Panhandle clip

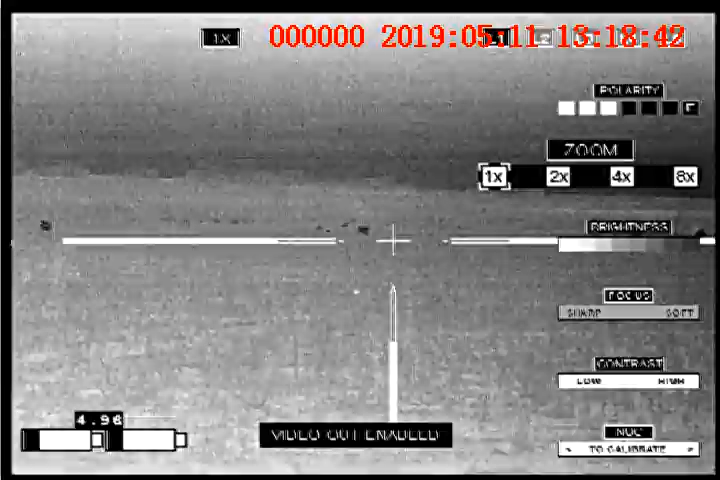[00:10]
Got one. Got another one. Here they're coming right to us. Wait. Here we come.